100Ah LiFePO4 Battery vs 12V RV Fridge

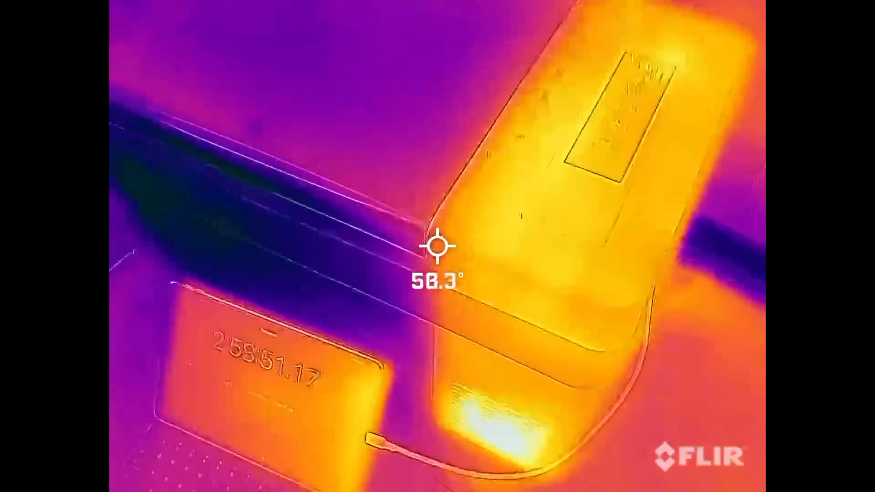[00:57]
The fridge was hot where the compressor is,
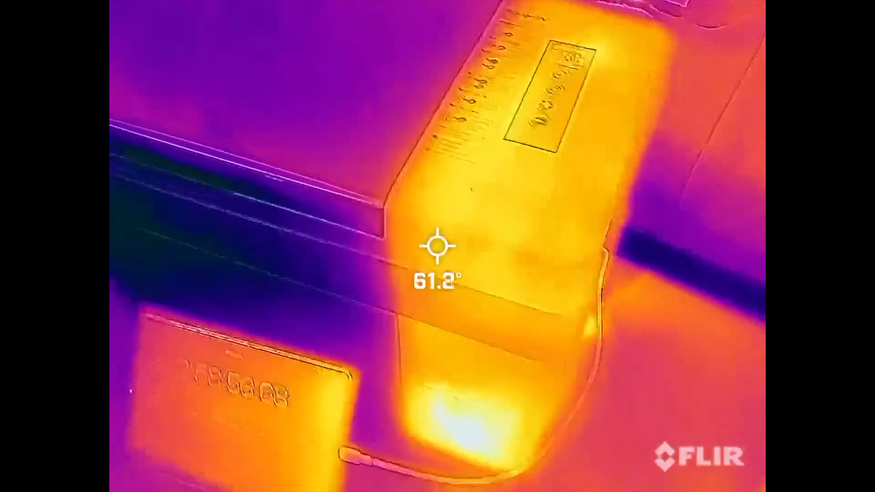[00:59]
which is to be expected, and all the food was nice and cool on the inside.
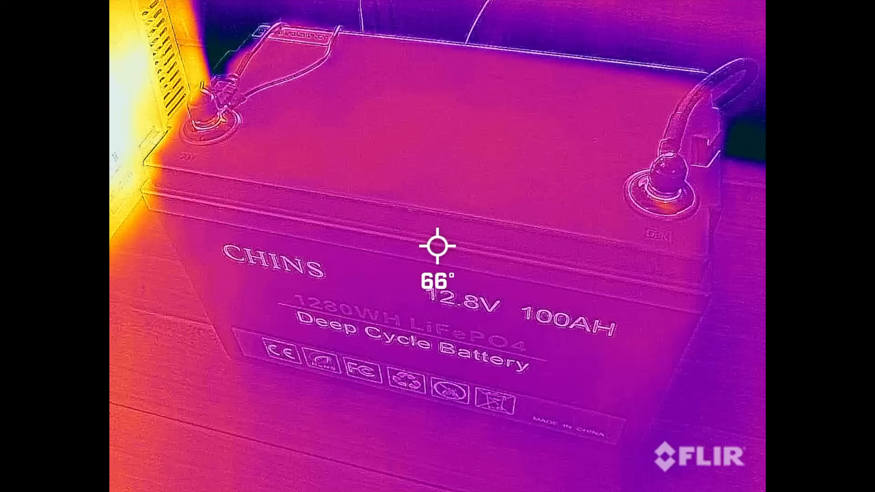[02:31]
The battery was still as cool as the other side of the pillow, and it was only halfway discharged. This is wild.